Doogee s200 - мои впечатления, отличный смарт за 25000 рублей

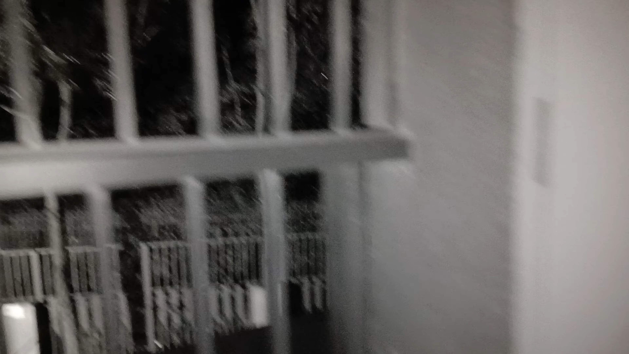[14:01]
Лепота, блин, настоящее ночное видение. Инфракрасные лампочки, наверное, как-то освещают.
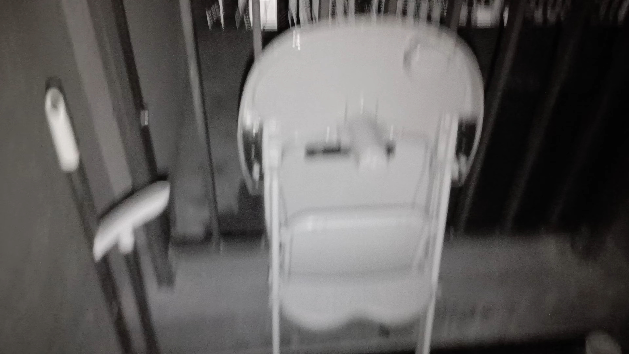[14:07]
Вот видите, вот эту дверь я вообще не вижу просто глазами. И тем более не вижу даже табличку.